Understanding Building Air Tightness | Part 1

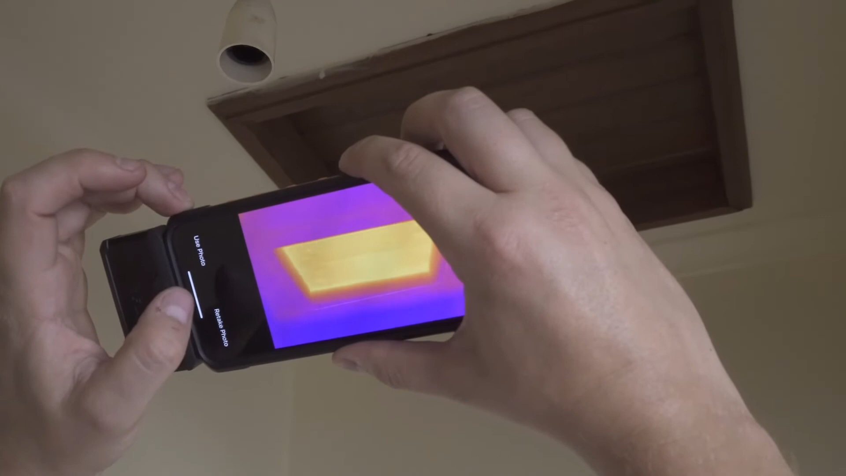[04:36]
It also usually doesn't have insulation installed above it but it's so easy to fix.
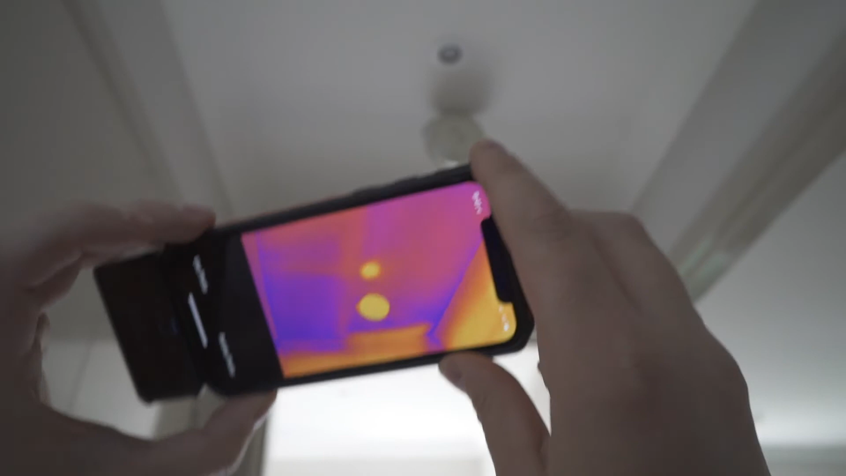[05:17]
Older lights or ones that aren't insulation contact or IC rated can use something like this down light cover.